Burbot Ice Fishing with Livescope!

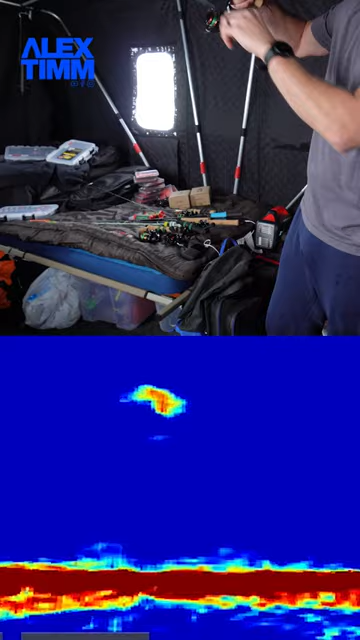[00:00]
He got off, but then I hung on. You hear that, Drake? I bet this is a burbot. Burbot town! Bonus fish. I did not expect to catch this. We'll let her go, 24 and a half inch burbot. See you later, buddy.